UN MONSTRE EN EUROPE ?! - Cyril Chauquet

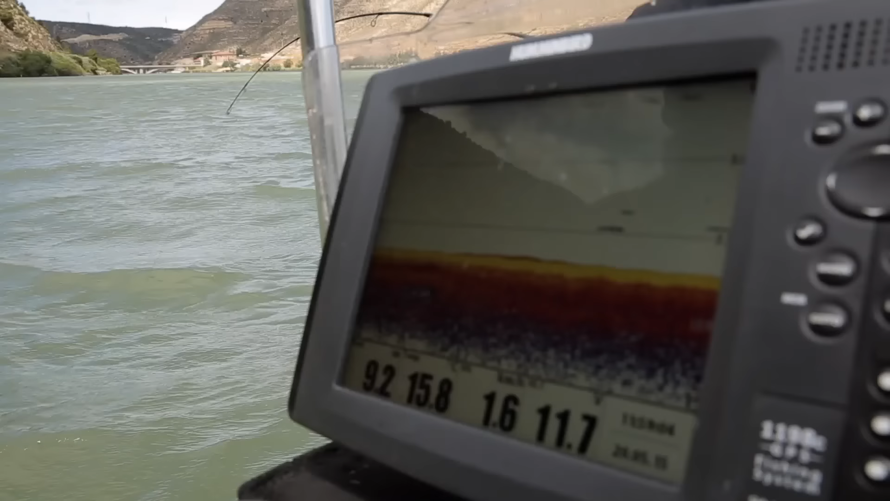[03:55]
9,50 m de fond. Là, je le vois à l'écho.